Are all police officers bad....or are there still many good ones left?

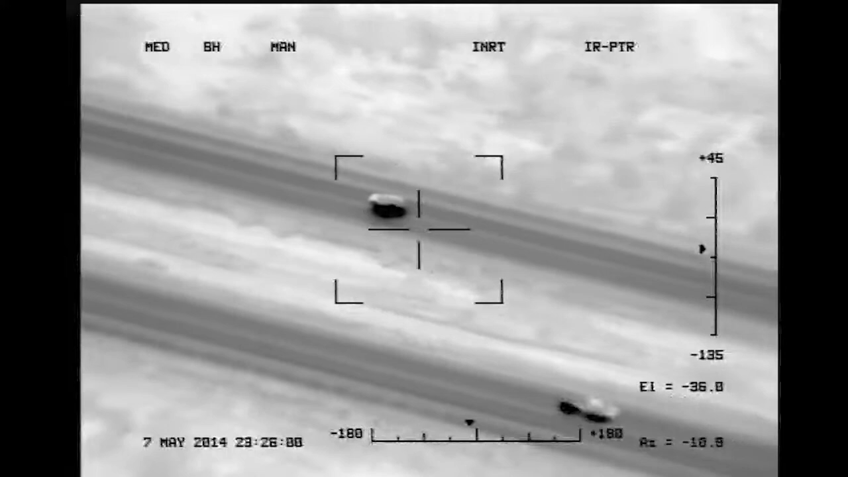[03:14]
All right. He threw some things out of the car, right? We're right there. He's throwing some things out of the passenger side. They're along the wall, the slow lane wall. We're 619. He's throwing dope out the window. We got bills from marijuana coming out. 619, I copy.
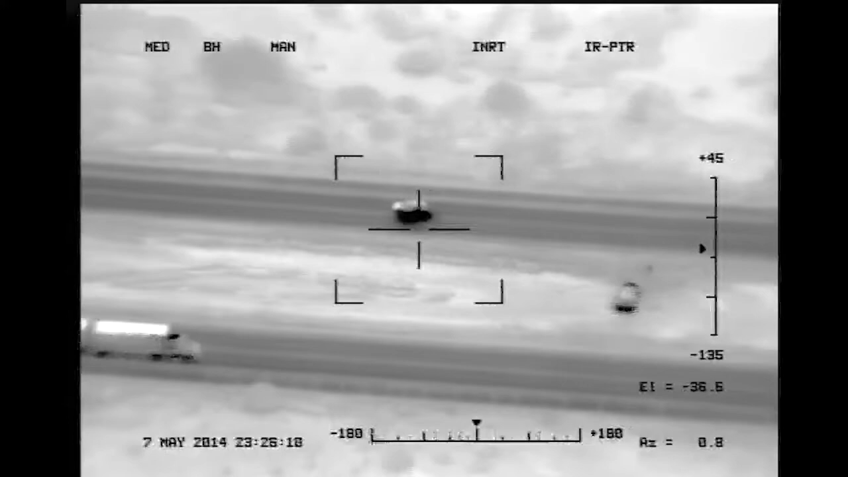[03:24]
Bells from marijuana coming out of the window at 2328. Hello. You can see me?